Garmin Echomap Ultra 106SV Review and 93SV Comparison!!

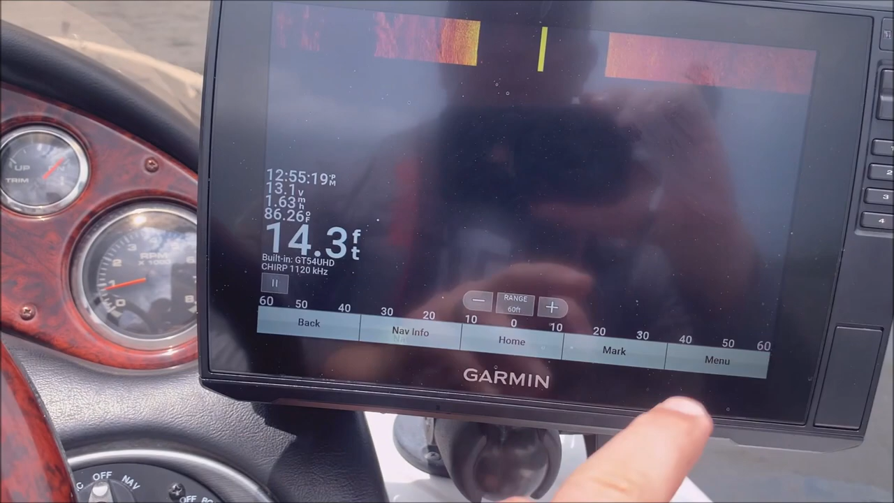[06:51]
On screen: depth 14.3 ft
let's go back to there side view looks better here so this one also
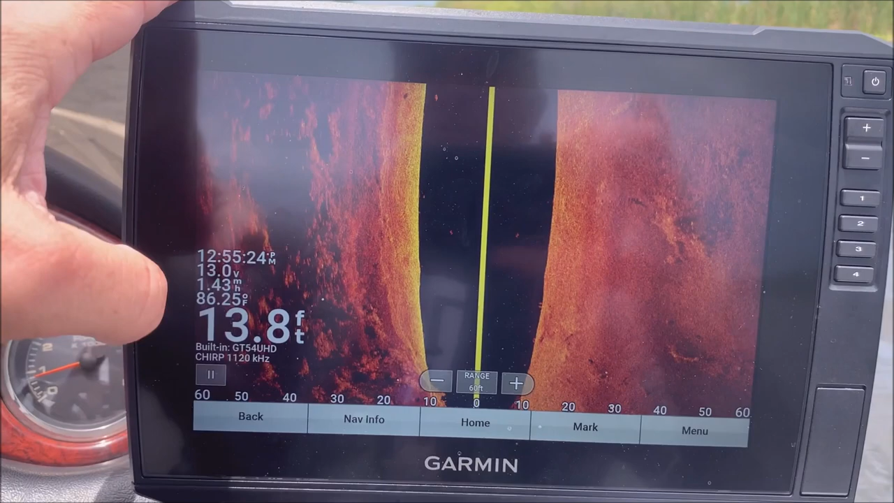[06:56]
On screen: depth 13.8 ft, water 86.25°F
has two network card ports or SD card slots I should say you know so you can record and use other mapping options and use your quick draw function and whatnot I don't have one in there right now
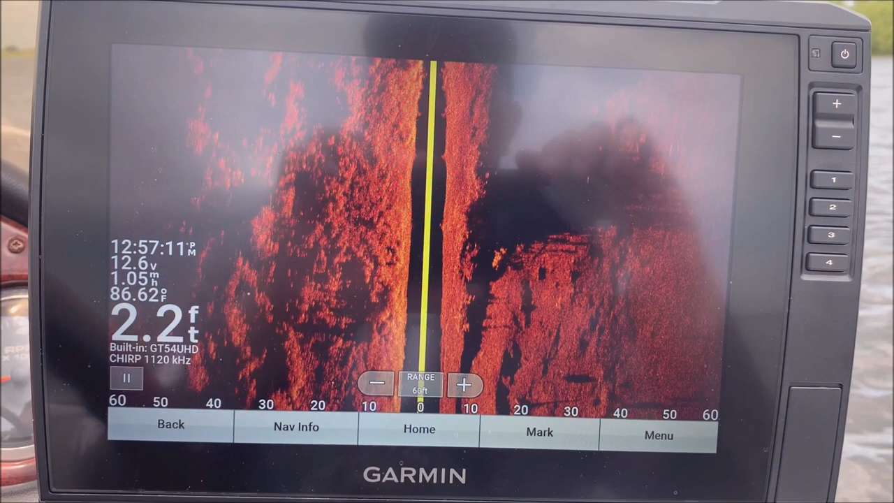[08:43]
On screen: depth 2.2 ft, water 86.62°F
um losing some picture here again yeah anytime you're not really moving on side view or any view for that matter plus I'm in two feet well two feet deep you know the picture's going to get worse there's a storm starting to come in um so yeah I definitely appreciate using those links
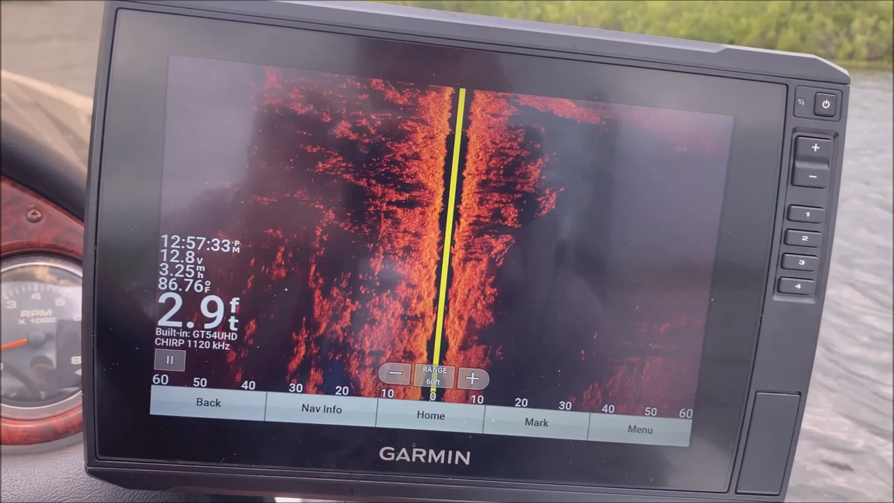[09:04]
On screen: depth 2.9 ft
but uh yeah so this one was $9.99 when I bought it um it's
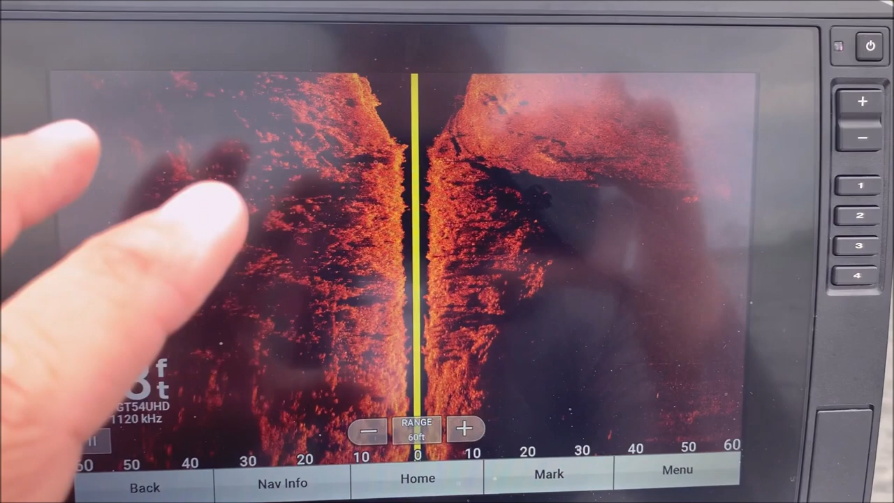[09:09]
probably going to be that price again that's what the GT54 transducer it will be a little more I don't know 1500 to 2200 with
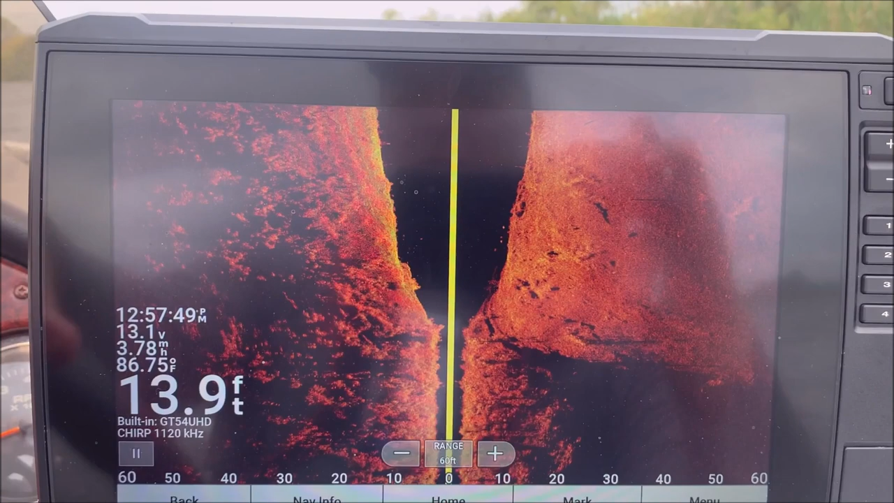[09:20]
On screen: depth 13.9 ft, water 86.75°F
the 56 transducer and I just don't see the reason to to spend the extra money with with the 56 transducer um unless you're going to be in salt water and or really deep water I should say you don't I don't necessarily see the reason to get the 56
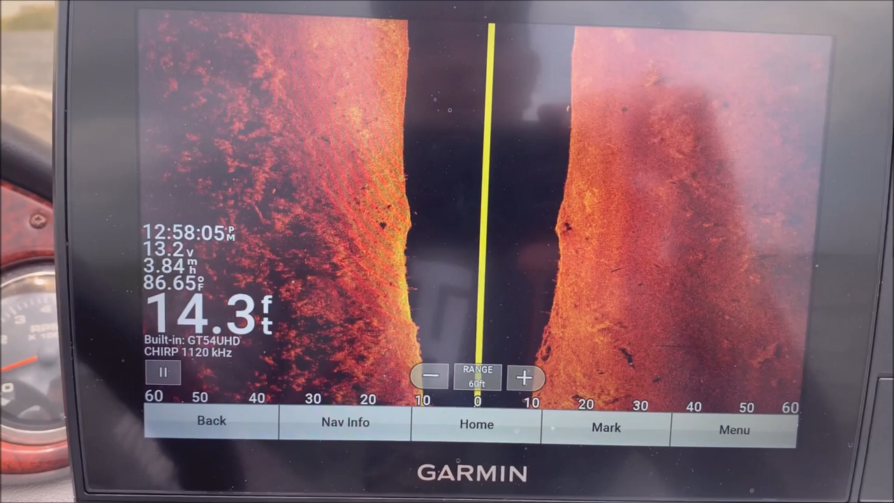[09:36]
On screen: depth 14.3 ft, water 86.65°F
just you know it's a more powerful transducer has higher wattage and it offers
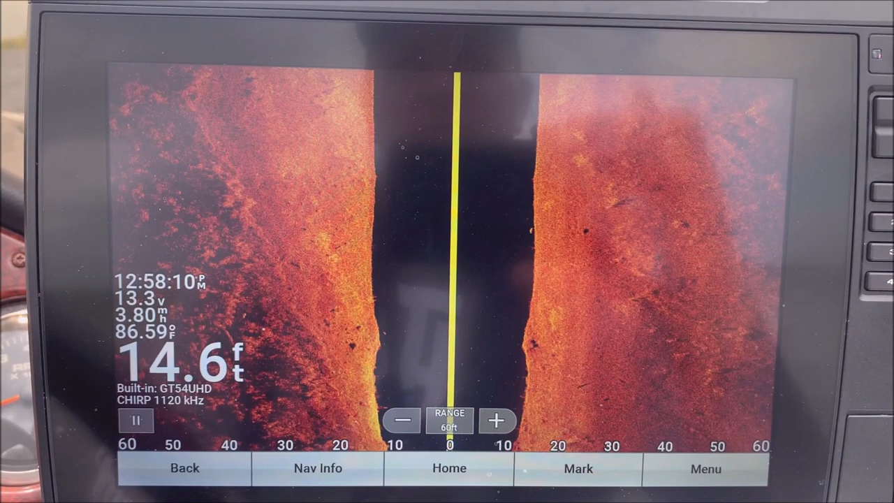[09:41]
On screen: depth 14.6 ft, water 86.59°F
one more one or two more um frequency options but other than that you know for these lakes and especially where I'm fishing in in shallow lakes
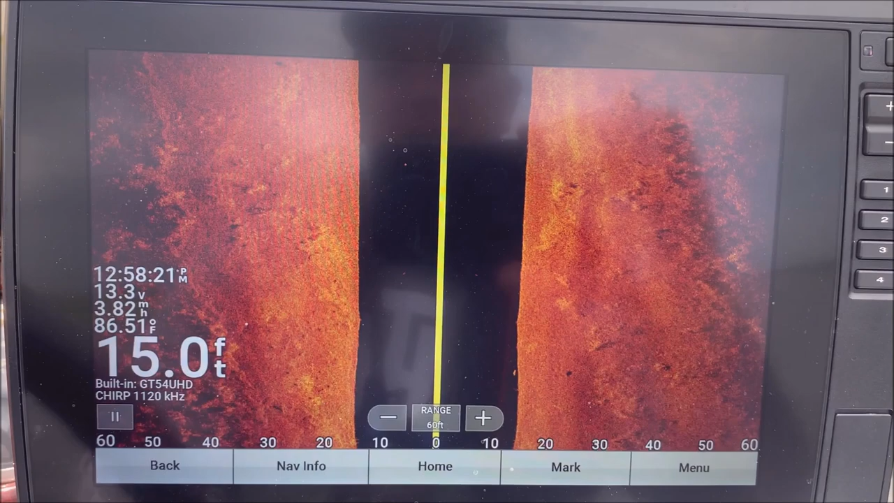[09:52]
On screen: depth 15.0 ft
you know 15 is about as deep as I ever get the 90 the GT54 is is great
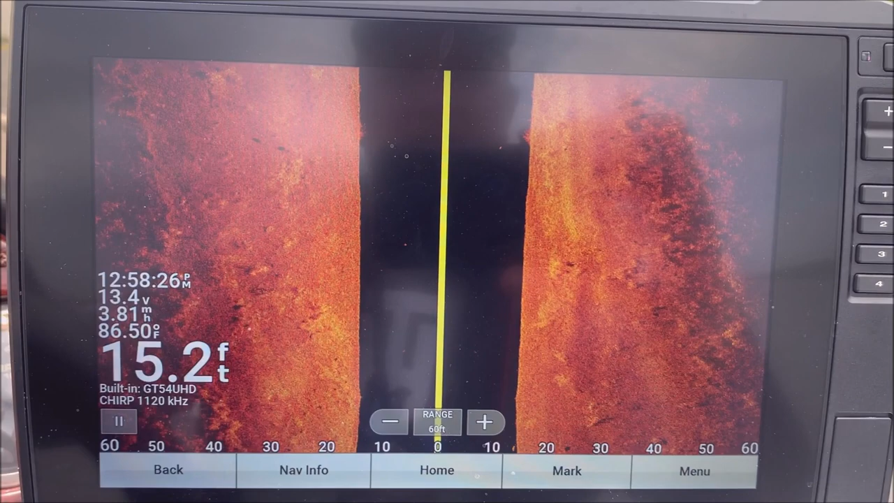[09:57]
On screen: depth 15.2 ft, water 86.50°F
and so I wouldn't wouldn't see any reason to spend it on the 56.